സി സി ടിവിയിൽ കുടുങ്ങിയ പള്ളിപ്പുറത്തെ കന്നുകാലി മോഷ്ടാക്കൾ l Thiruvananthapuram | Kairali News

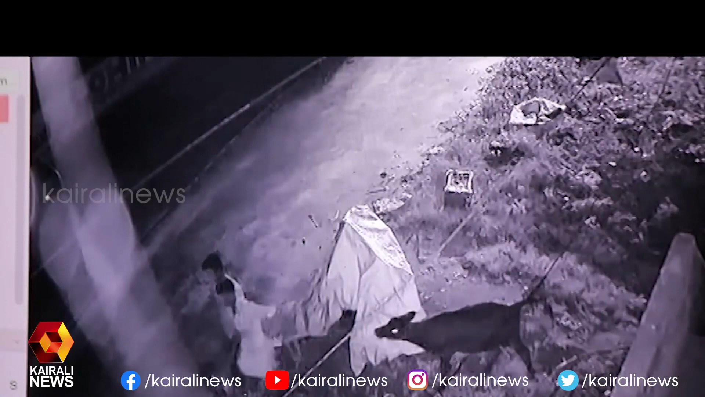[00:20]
ഒമിനി വാനിലെത്തിയ 2 അംഗ സംഘമാണ് തിരുവനന്തപുരം പള്ളിപ്പുറം ദേശീയപാതയ്ക്ക് സമീപം താമസിക്കുന്ന ഗീതാ വിജയന്റെ 7 മാസം പ്രായമുള്ള കാളക്കുട്ടിയെ മോഷ്ടിച്ചത്. 4 മാസത്തിനിടെ 4 തവണയാണ് ഇവിടെ മോഷണം നടന്നത്.
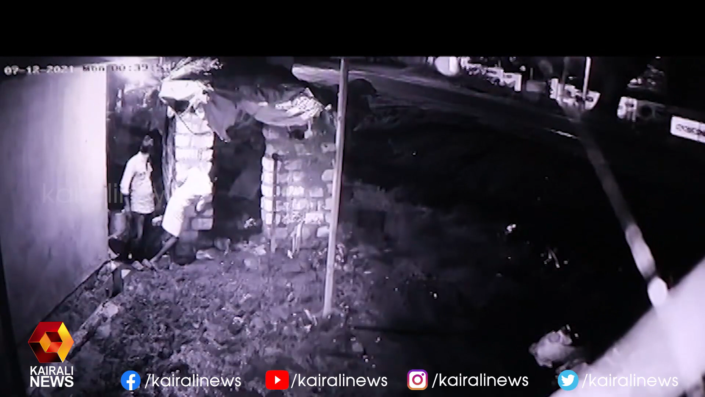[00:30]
ഏപ്രിൽ മെയ് മാസത്തിൽ ഗർഭിണികളായ ആടുകൾ മോഷണം പോയതിനു പിന്നാലെ അയൽവാസി ഗീതയ്ക്ക് CCTV സ്ഥാപിച്ചു നൽകി. ഈ CCTVയിലാണ് മോഷ്ടാക്കൾ കുടുങ്ങിയിരിക്കുന്നത്.